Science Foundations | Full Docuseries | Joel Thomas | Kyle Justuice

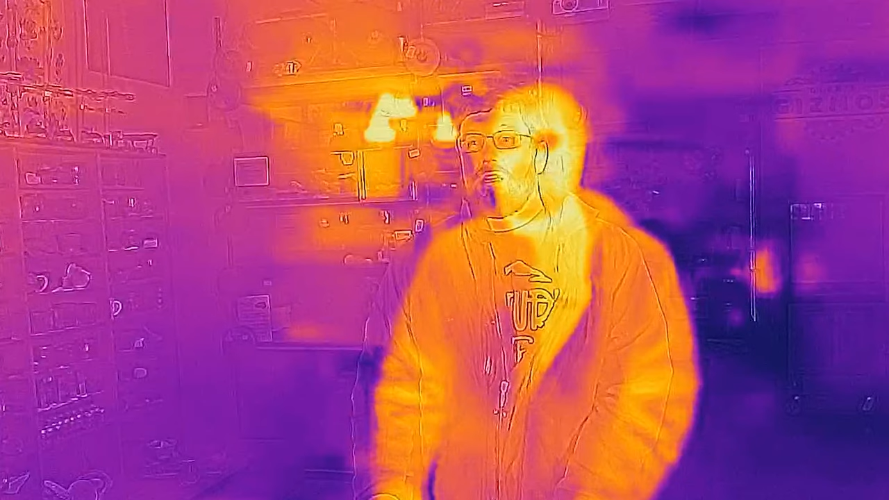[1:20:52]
This coat has done a great job of keeping the heat in, and it's making me really way too warm.
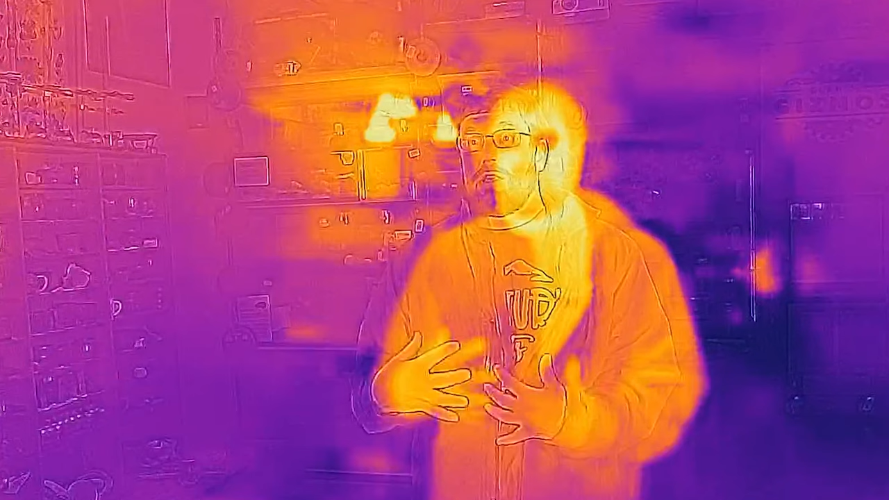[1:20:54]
That'll be great for looking at this temperature and testing aluminum foil as a blanket. Whoo!
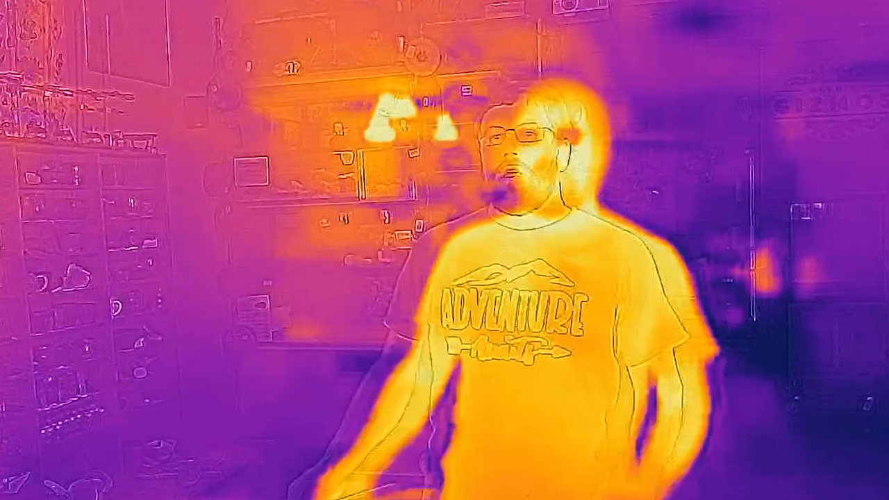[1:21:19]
Wow, look at my arms. They are really white and warm now in that camera.
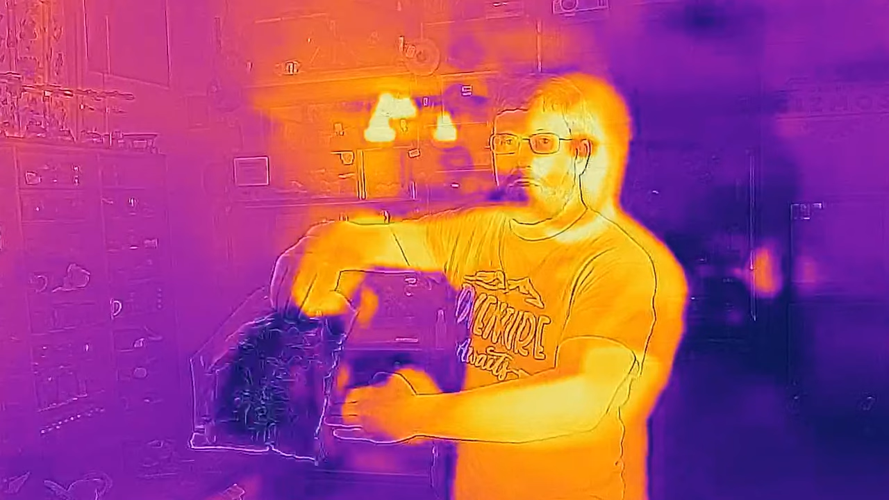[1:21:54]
it really does a great job of shielding me from that heat loss.
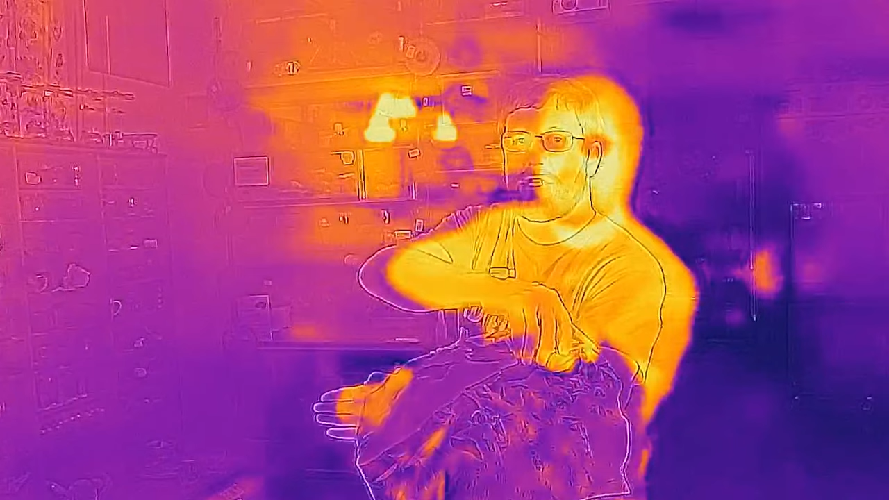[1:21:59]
In fact, in the thermal camera, you can't even see that my arm is warmer than the environment around it.
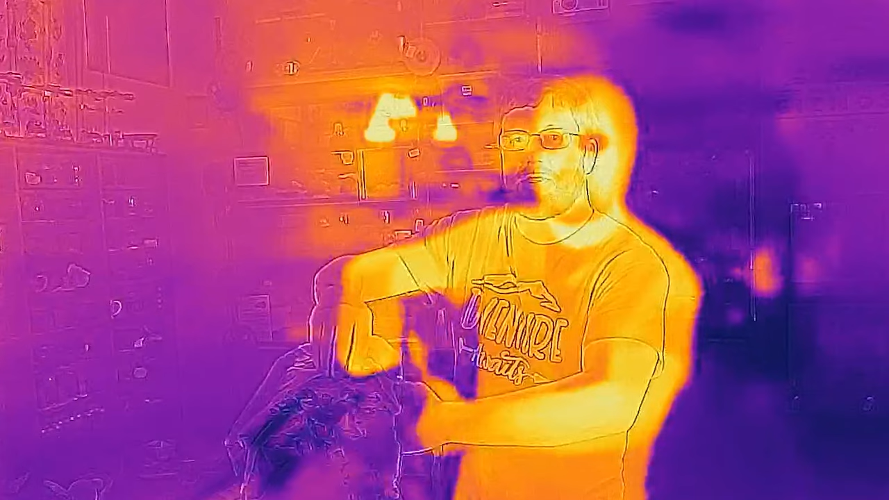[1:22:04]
So what about a really cold environment?
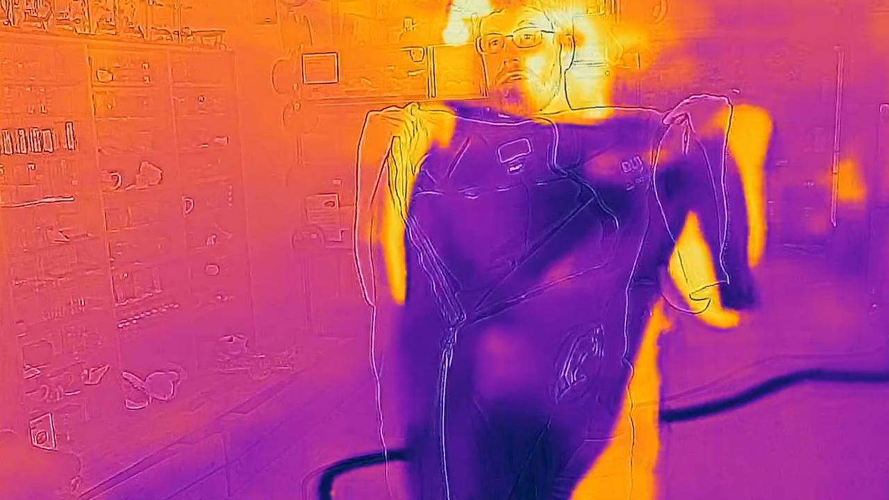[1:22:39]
When I hold it up against my body, you can see on the thermal camera that it's all dark and the rest of me is pretty light colored.
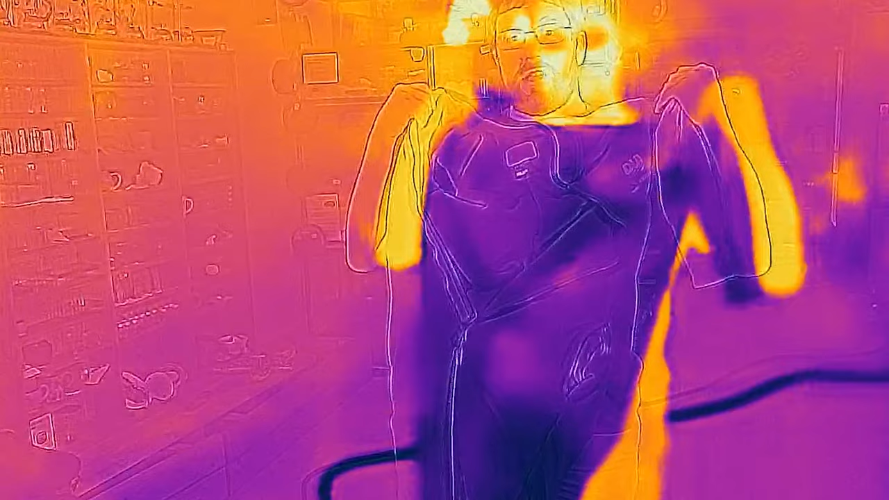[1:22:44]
If I was gonna get in really cold water, like 40, 50,
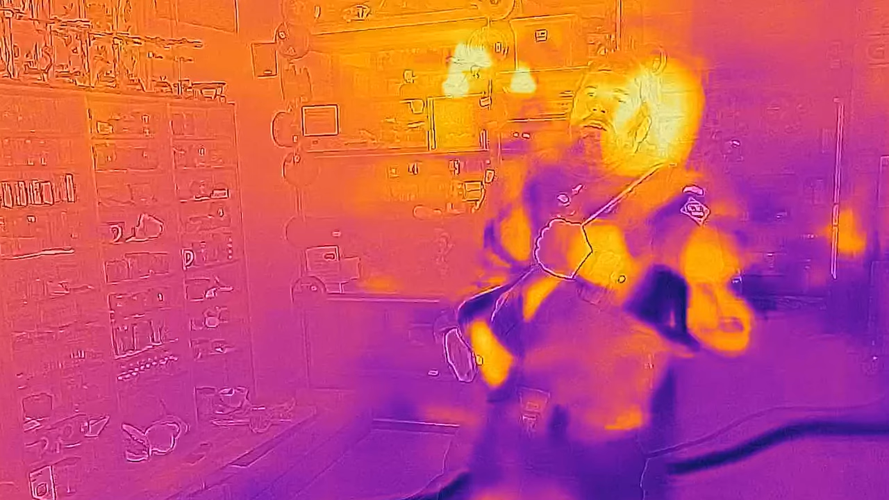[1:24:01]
All right, now you can see how well insulated I am everywhere else. A little bit of heat getting through, except for, of course, where I haven't zipped up.
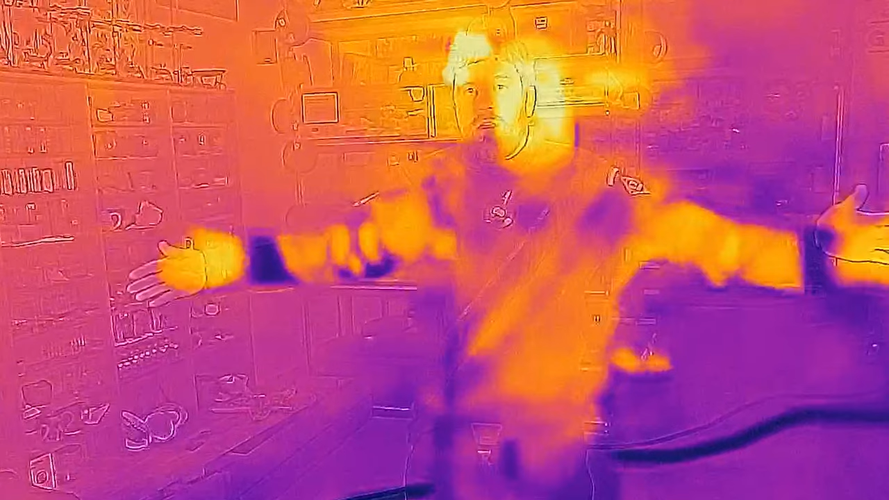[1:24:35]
all except for my hands and my head, I'm ready to go.
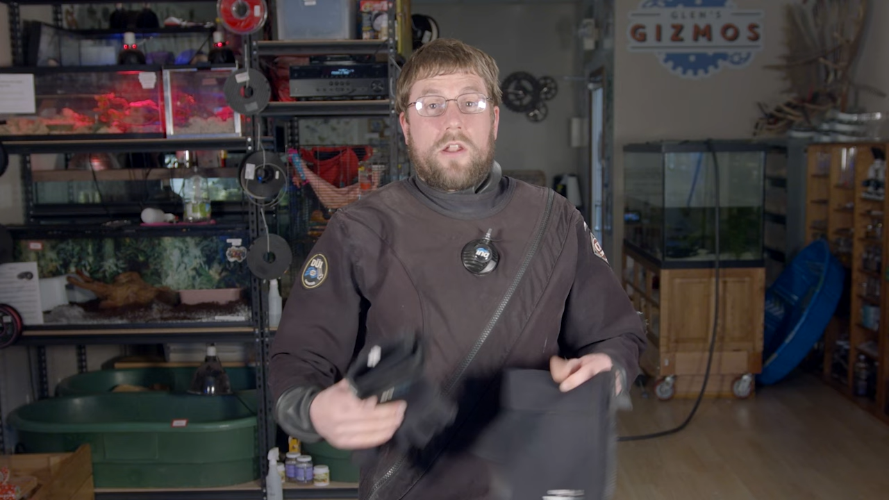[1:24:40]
To get into really cold water, I'd want to put on a hood and gloves.
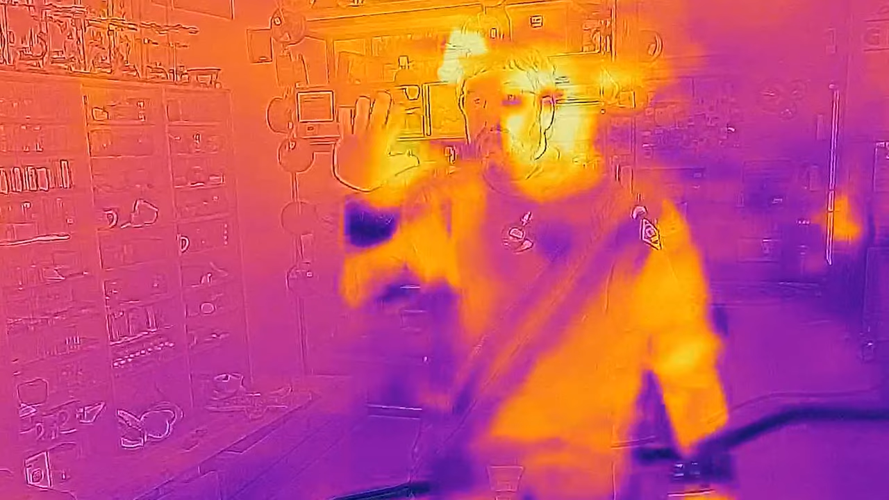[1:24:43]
As you can see, I'm transferring a lot of heat. It's flowing out of my body from my hands and my face still.
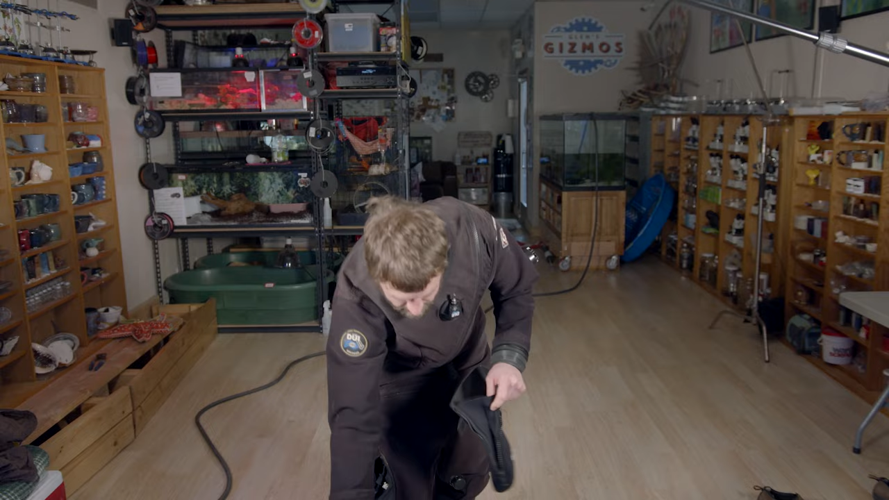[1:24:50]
There's the gloves.
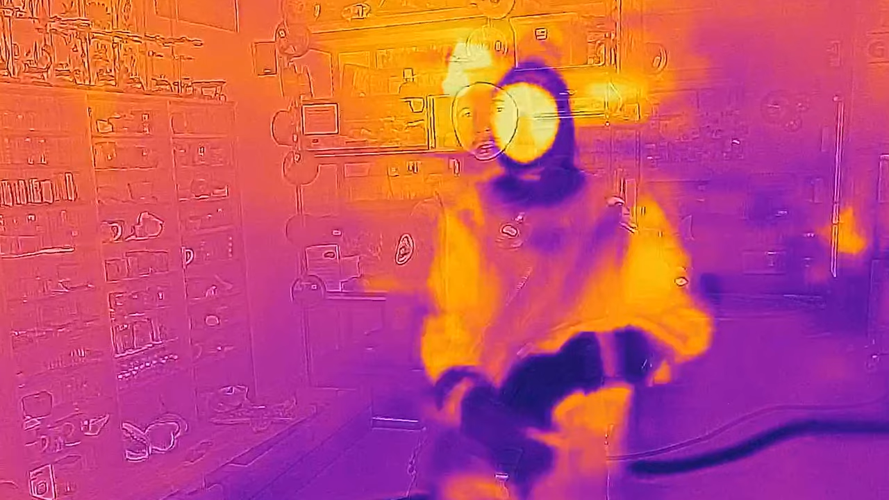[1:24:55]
And now I'm ready for the cold.